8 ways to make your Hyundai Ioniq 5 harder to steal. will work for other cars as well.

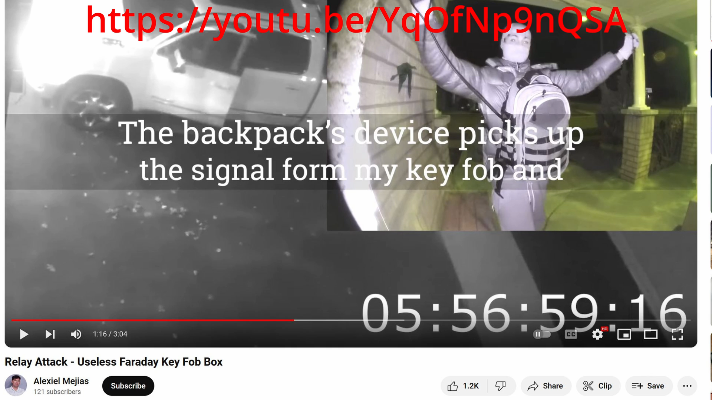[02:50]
In this video, you can see the thieves amplify the fob's radio signal via this gadget, and then the car is good as gone one minute later. Fancier devices can just duplicate and save the radio's code to be used at a later date.